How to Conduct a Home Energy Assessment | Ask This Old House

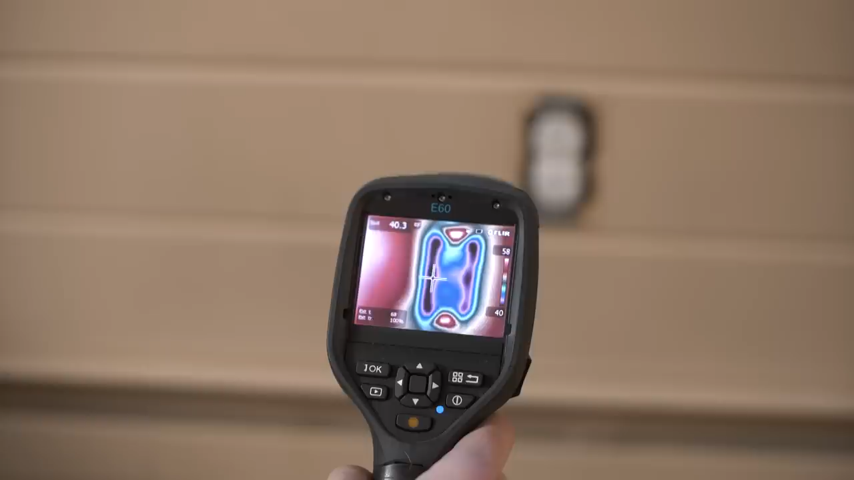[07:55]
The thermal imaging camera visualizes heat flow by showing the relative temperature on surfaces. The darker the color, the colder the air.
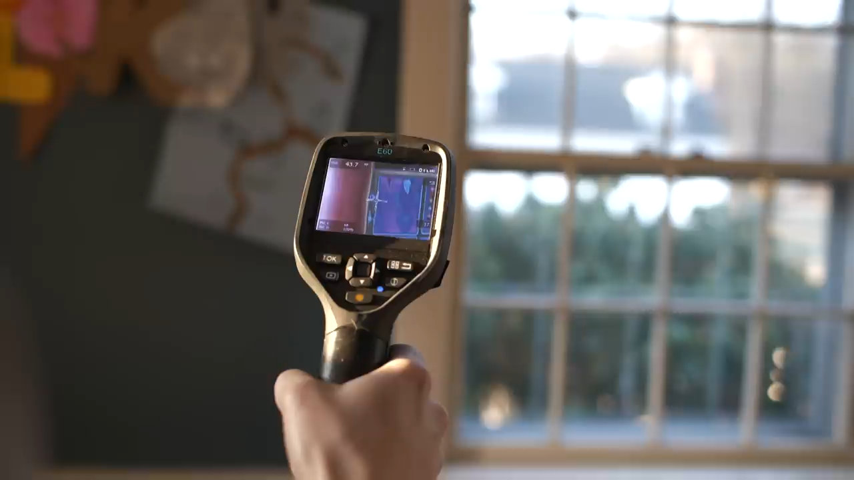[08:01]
So blue, purples, and blacks would be indicative of cold air coming in from outside.